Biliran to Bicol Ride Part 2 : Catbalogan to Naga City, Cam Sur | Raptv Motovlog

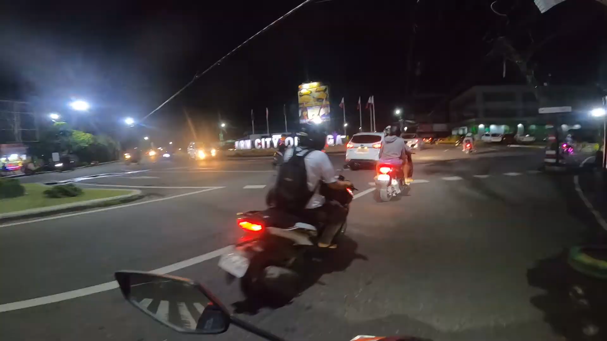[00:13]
Ayan guys, our pilgrim city of Naga.
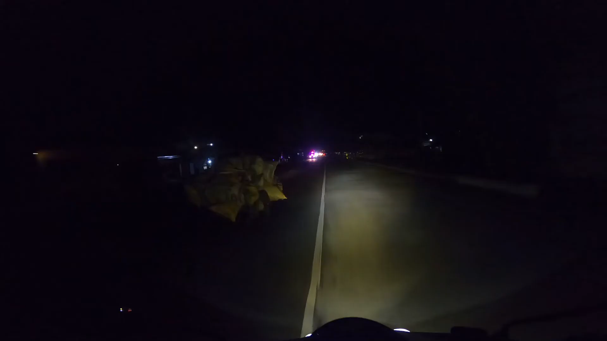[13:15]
Daming ambulance, guys, oh, napapunta. Meron kasing na-aksidente dun sa may, ano, sa may bato.
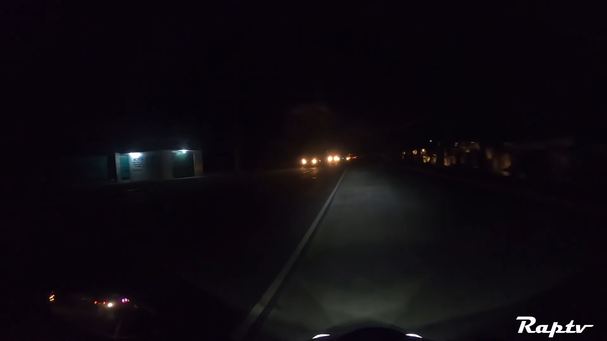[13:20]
Oo, merong na-aksidente dun sa may bato, ano, Mitsubishi na Expander at saka truck. Ayan na, time check, it's 7:53, mag-alas 8 na, guys. Halos mag-14 hours na akong bumibira. Alright, guys, pili na ako.
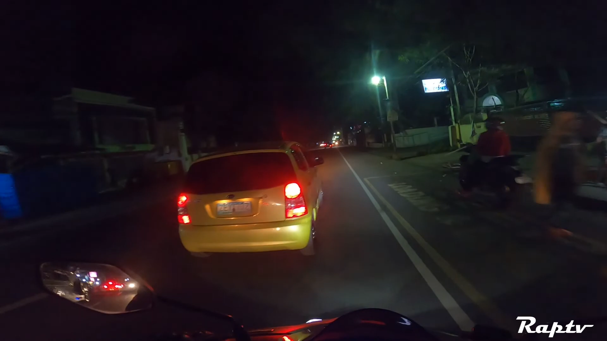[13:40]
Pwede ko nang masabi na I'm home. Kasi, pili na eh. Tsaka naga na, sunod.